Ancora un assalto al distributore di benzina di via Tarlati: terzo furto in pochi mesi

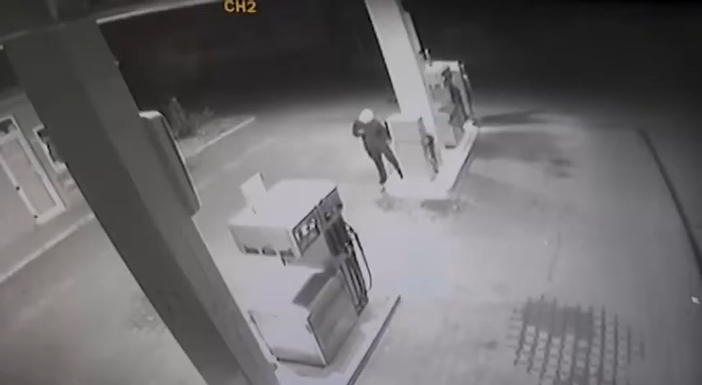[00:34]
Spaccano l'accettatore, va dentro e poi con un meccanismo di pesca, con una bacchetta,